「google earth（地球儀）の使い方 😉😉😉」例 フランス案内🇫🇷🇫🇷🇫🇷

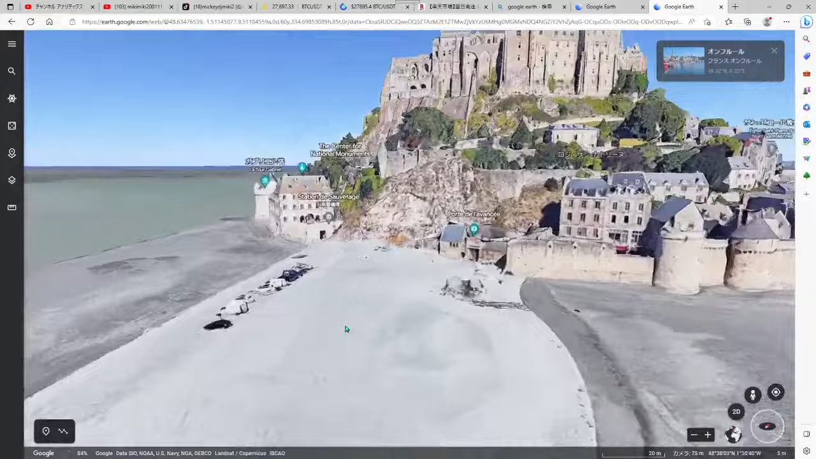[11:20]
ちましたしここから立った時あー何これえー今こんな工事してるの